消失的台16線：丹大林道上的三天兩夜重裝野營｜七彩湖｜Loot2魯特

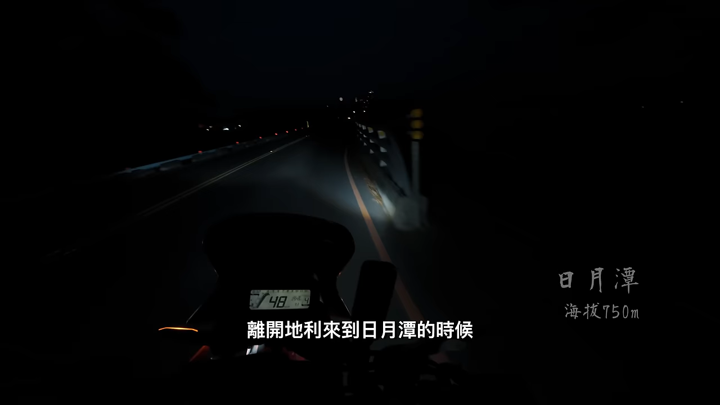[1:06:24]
离开地利来到日月潭的时候，我的油表差不多还有两格，还没有开始闪灯。这一趟在林道里面来回骑，骑了差不多200公里，以拉力来说还算足够，所以我觉得油量只要在水里出发的时候加满，应该不会是太大的问题啦。